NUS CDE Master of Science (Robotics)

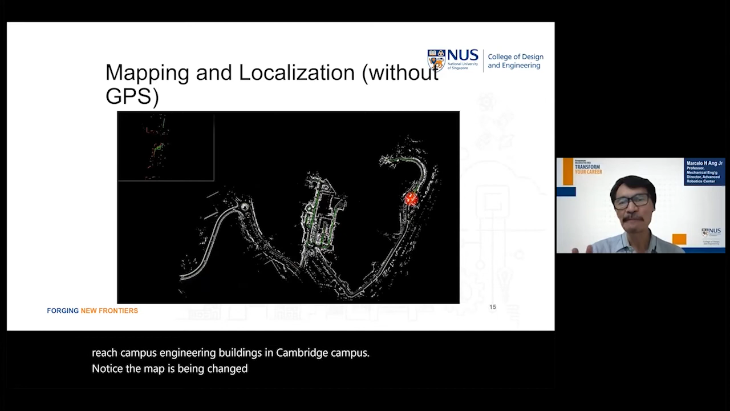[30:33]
Adjustment like this. So we build a map first.
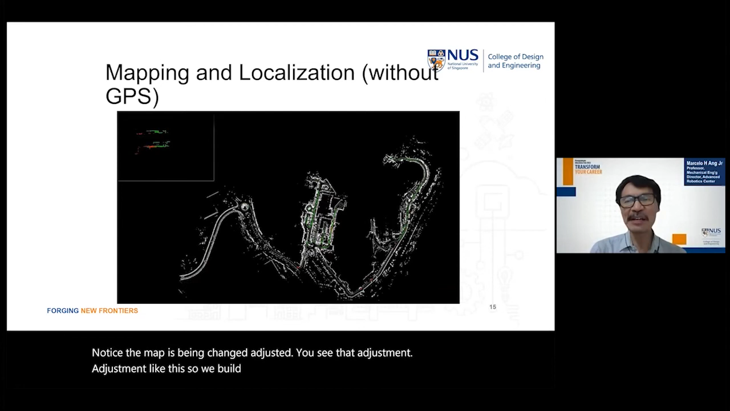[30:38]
It's like you visiting Singapore for the first time, your friend takes you around, and you remember everything you see,
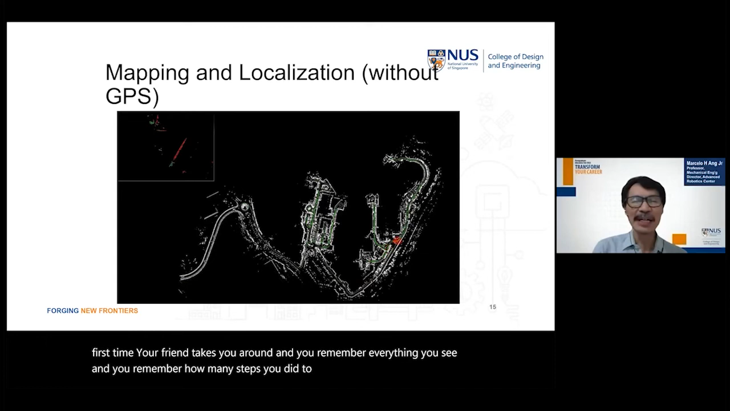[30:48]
And next time you go to the same place, you will say, ah, I've seen this before.
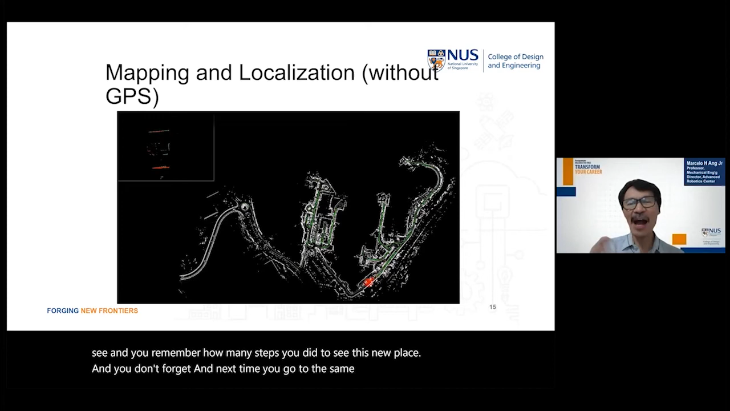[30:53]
That's where I am now. Right? So that's one thing that we're doing because we don't rely on GPS because our vehicles also go indoors.
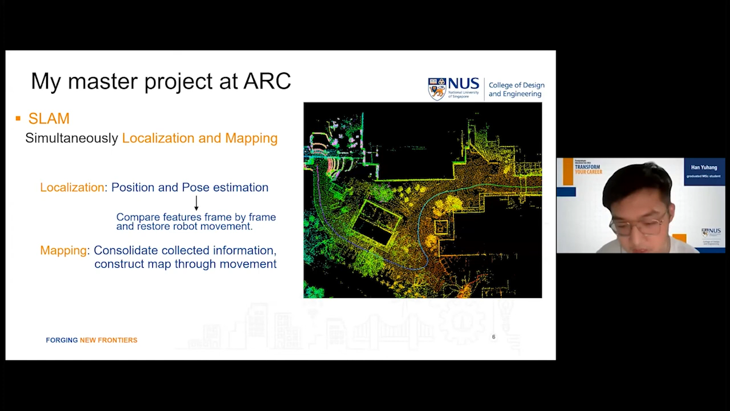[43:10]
like the translation and orientation. Another thing is mapping, once we got the odometry of our robot, we can combine all the information from each frame and construct the overall map, like the one showed on the right. So I did the fusion sensor localization in my project.
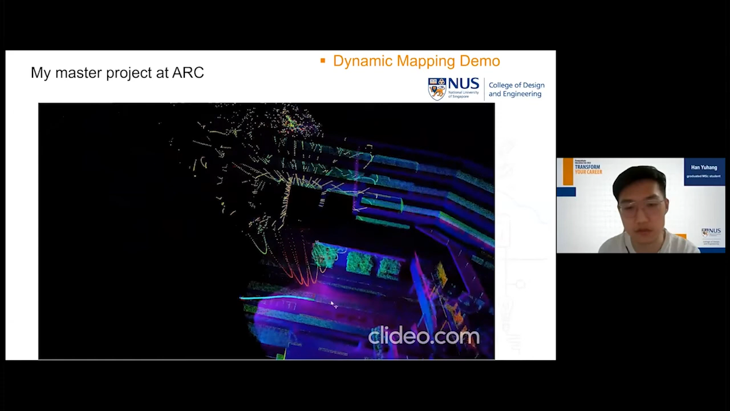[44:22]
This trajectory is the actual path that I went through.
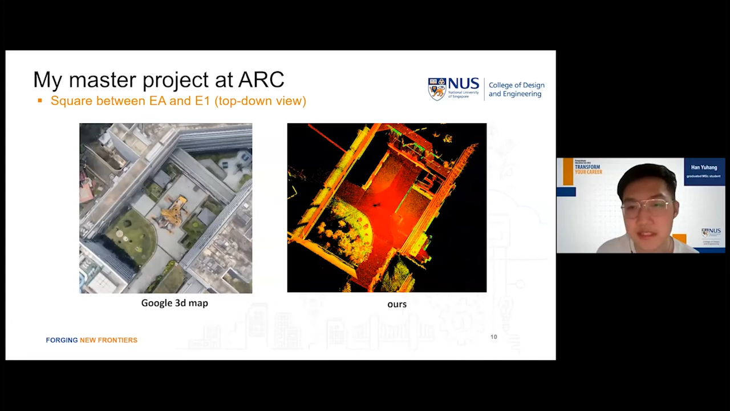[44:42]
This is a top-down view of the video I just showed you. We also did some other experiments of this algorithm.
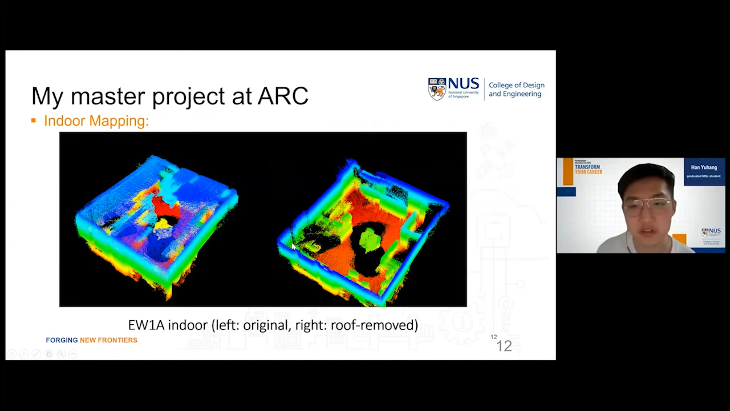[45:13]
So about the applications. Firstly, we can convert the point cloud map here into some triangulation meshes and did some refinement of it.
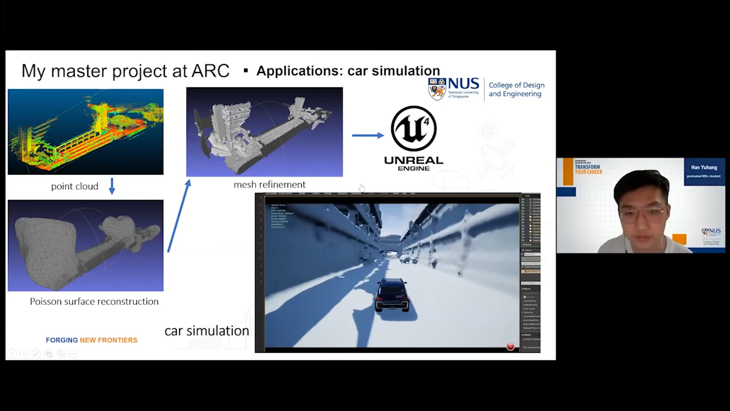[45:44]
And we can do a simple car simulation inside this environment. This is the way that from my lab all the way to the Canadian Department of Engineering.